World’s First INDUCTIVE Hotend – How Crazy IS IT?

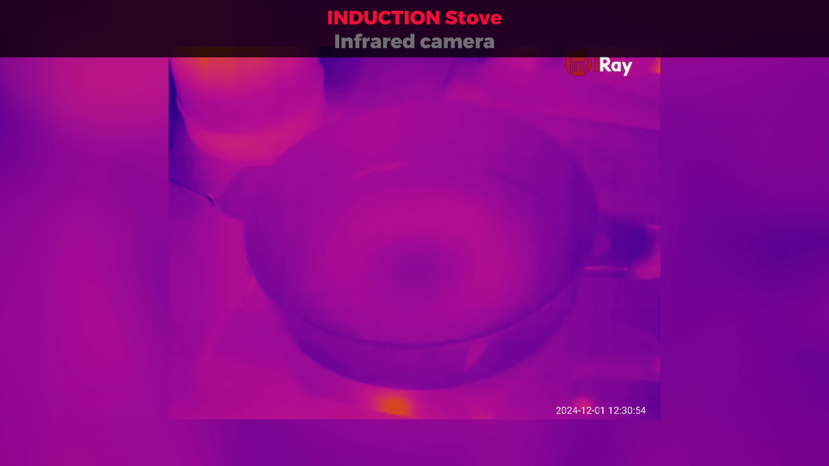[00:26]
while the induction method heats the plate steel object directly.
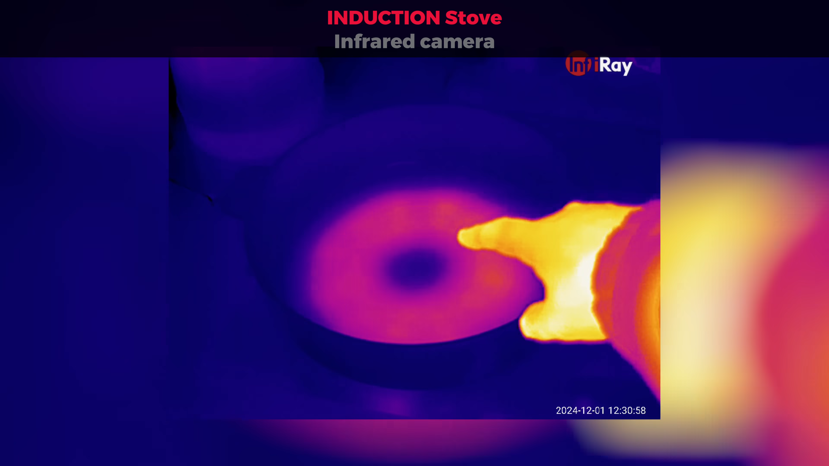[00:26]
This makes induction heating to be more efficient, precise and fast.